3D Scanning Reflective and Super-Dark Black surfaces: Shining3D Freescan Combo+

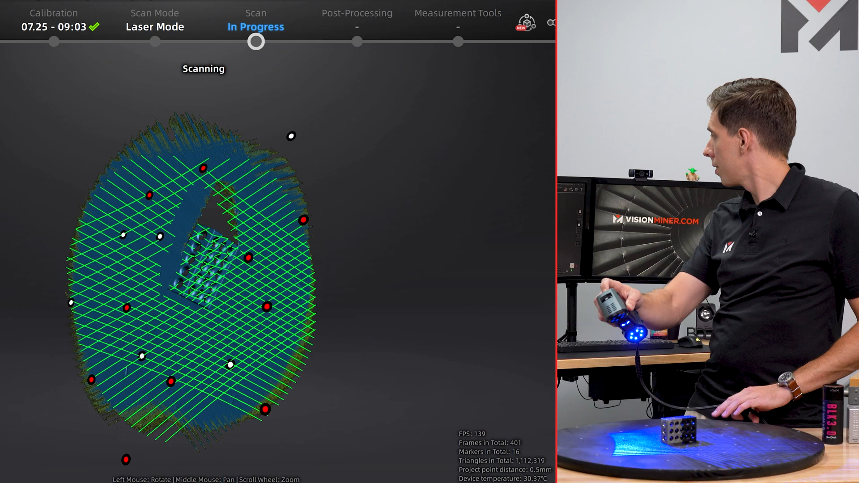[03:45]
Oops, I did not use the auto exposure. So we'll just see how it does at that brightness.
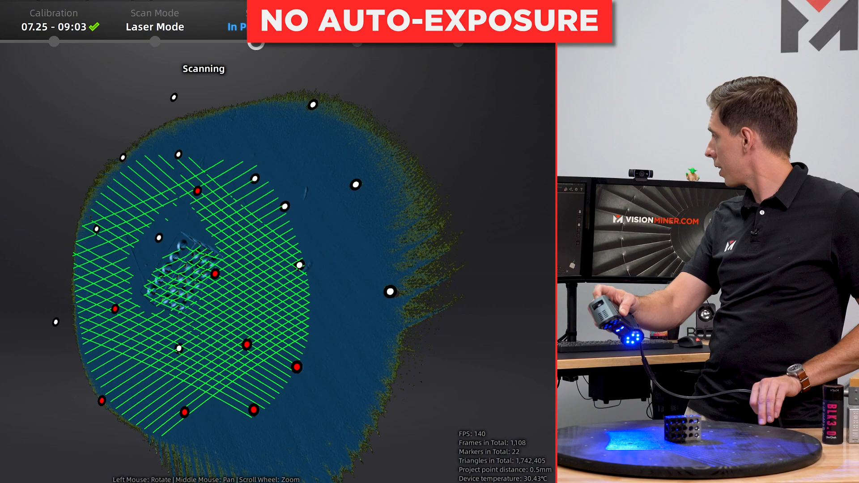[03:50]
My gosh, this is working much better than expected.
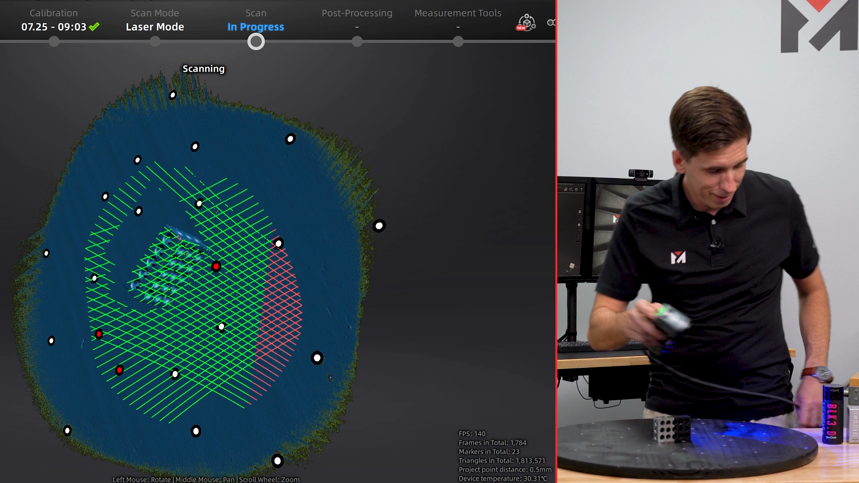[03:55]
Cool. Let's check out that data. So as we can see, it had basically no trouble.
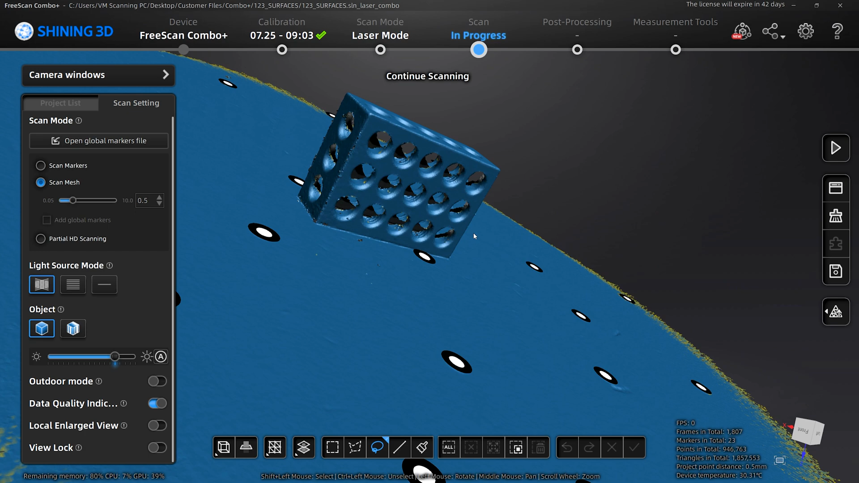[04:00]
Now we can tell that I feel like the edges on this side are a little bit rougher.
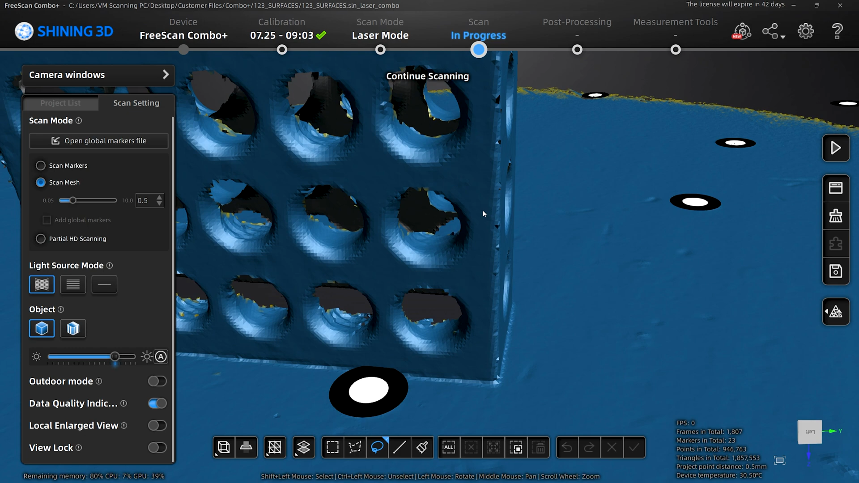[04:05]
So let's figure out which side is that.
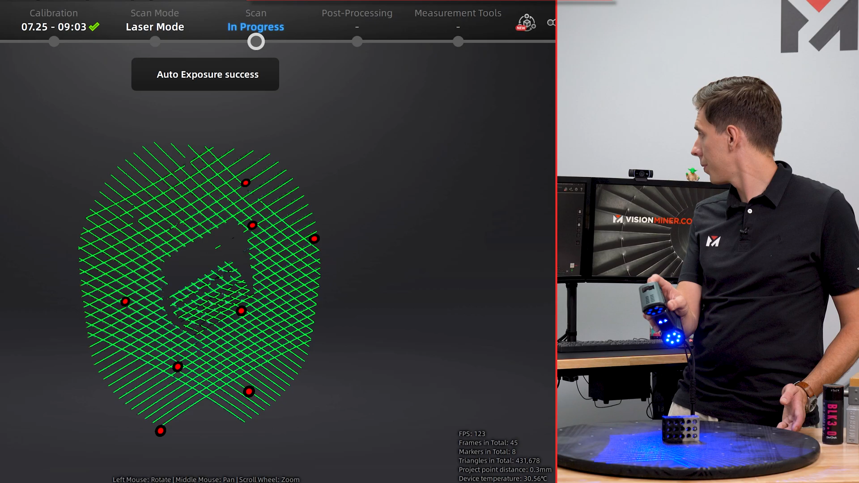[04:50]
And we have success. Now I'm going to just scan around.
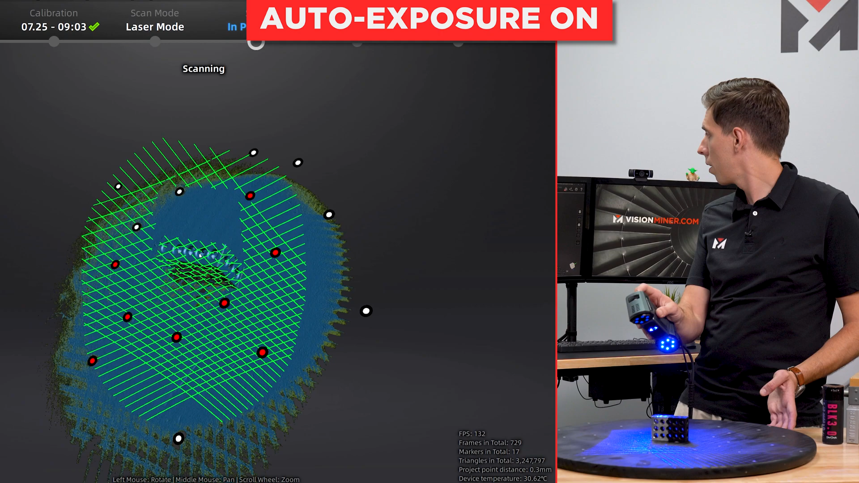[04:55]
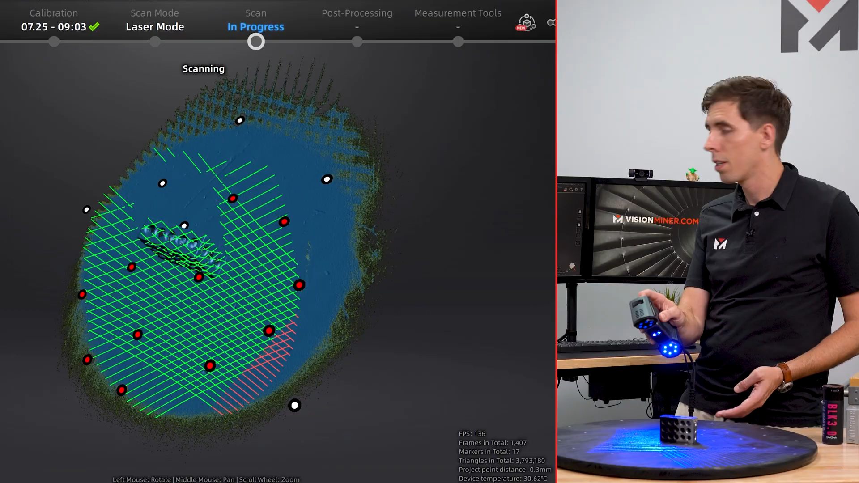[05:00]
And once again, we've got the full object.
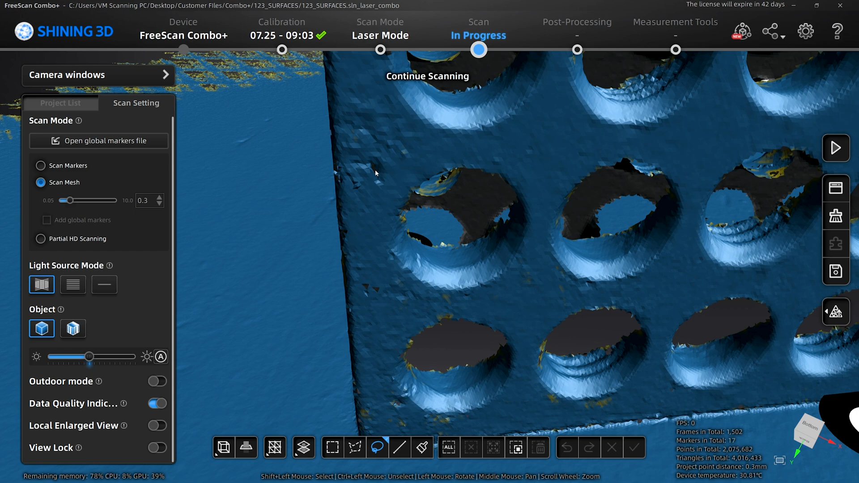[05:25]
Again, we're on the shiny side over here, you can tell it's having a harder time with it versus the black side over here.
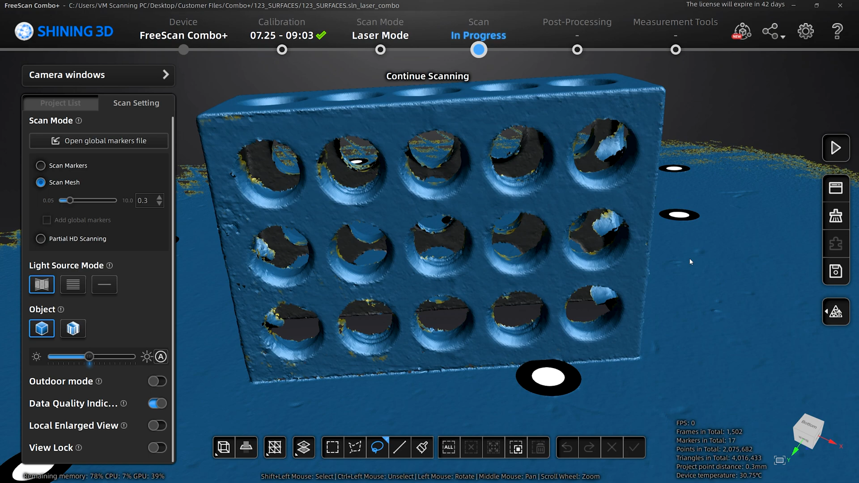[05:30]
It just looks overall smoother. Same on this side, I'd say that's pretty clear. So you can see a lot more texture over there than this side.
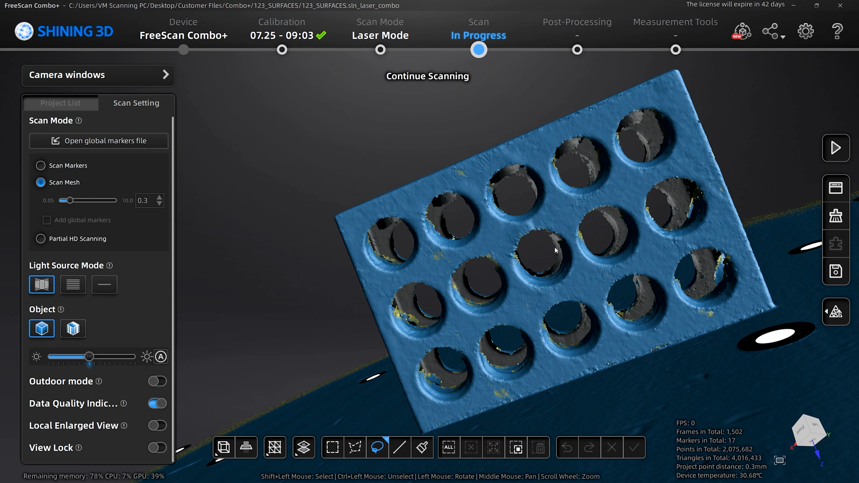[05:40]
And then in the middle, it's kind of an in between.
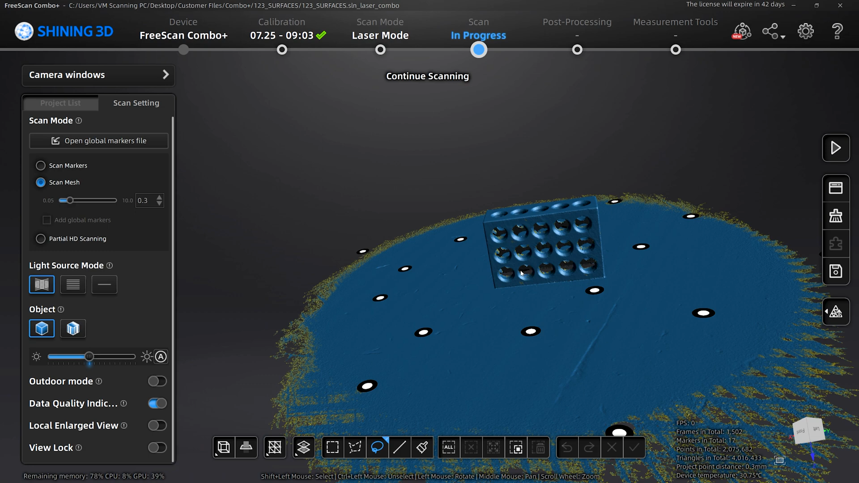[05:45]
I mean, this is working pretty darn well.
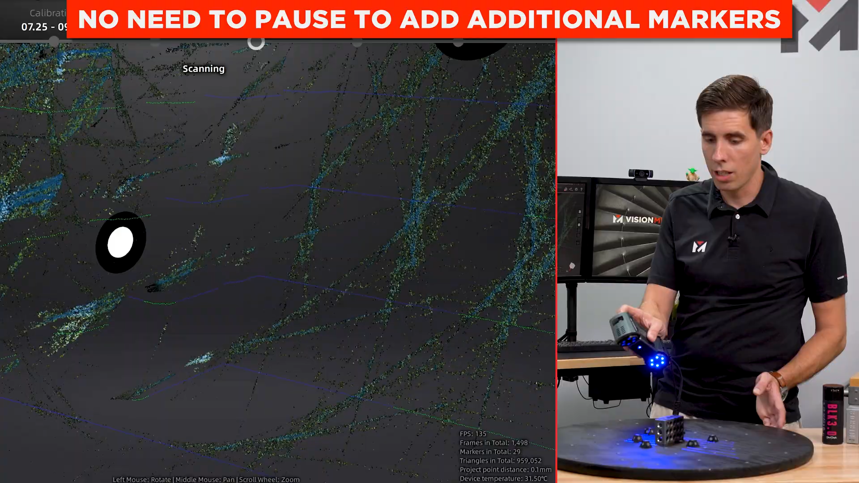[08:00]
Okay, I got to get closer to this.
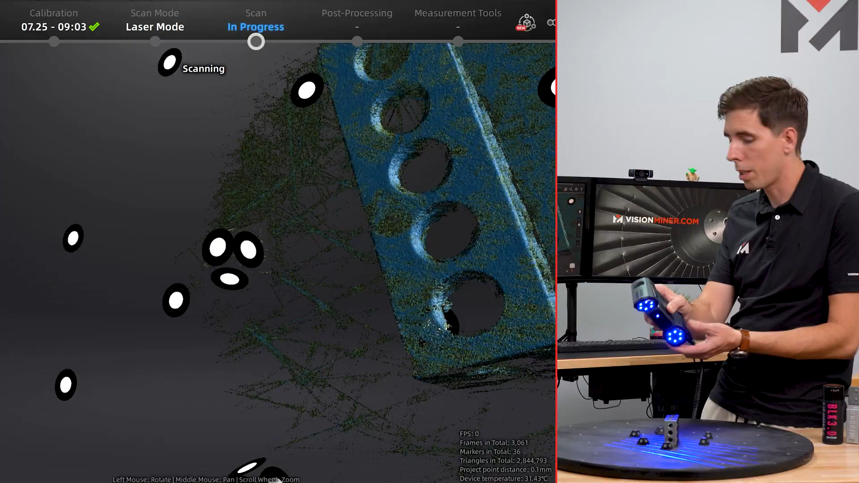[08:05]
And I'm going to do a view lock.